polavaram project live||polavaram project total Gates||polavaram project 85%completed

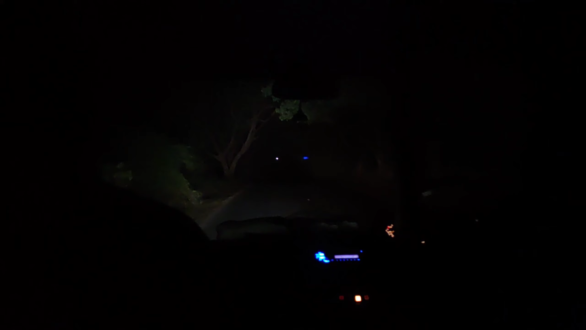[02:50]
సారపాకలో బంక్లో పెట్రోల్ కొడుచుకొని బూర్గంపాడు, కునూరు, అశ్వరావుపేట ఈ రూట్లో అయితే మాత్రం మనం బయలుదేరి వెళ్తున్నాము.
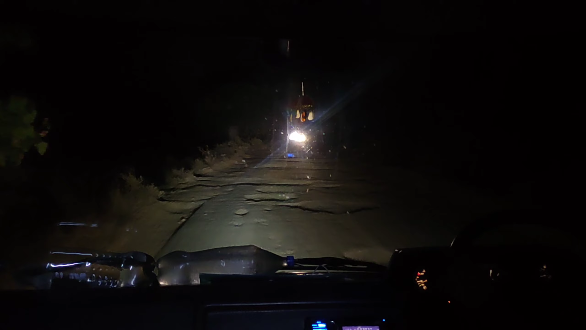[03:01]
సో ఇక్కడ మనకి రూట్ అనేది అశ్వరావుపేట రూట్ ఏదైతే ఉందో ఈ రూట్ అయితే మాత్రం అస్సలు బాగోదండి. కాకపోతే మనం
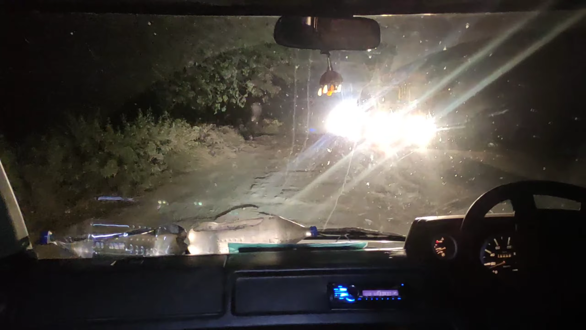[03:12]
వెళ్ళాలి అనుకుంటే ఈ రూట్లో వెళ్తేనే మనకి దగ్గరగా ఉంటుంది కాబట్టి వెళ్ళడం తప్ప మనకి ఇంకో ఆప్షన్ అయితే లేదు.
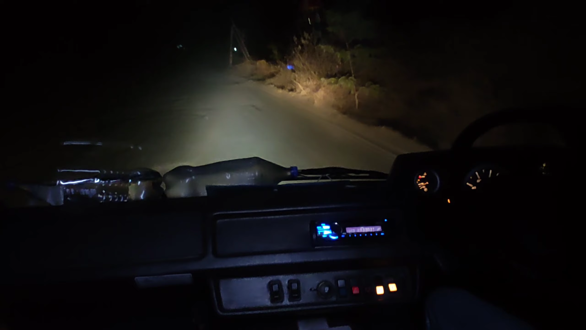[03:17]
అశ్వరావుపేట రూట్ చూడొచ్చు మీరు ఎన్ని గుంతలు ఉన్నాయో.
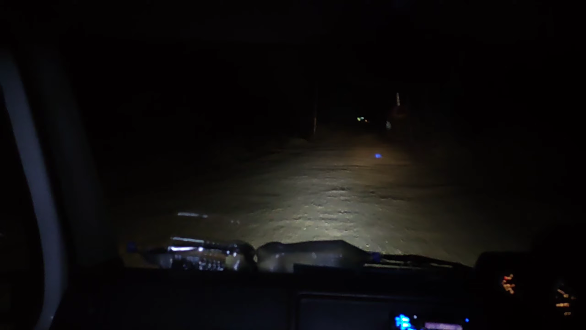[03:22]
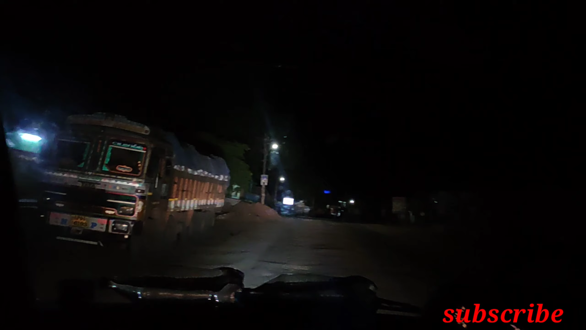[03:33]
చాలా గుంతలు అయితే ఉన్నాయి. సో ఈ అశ్వరావుపేట దగ్గరలో అయితే ఉన్నామండి.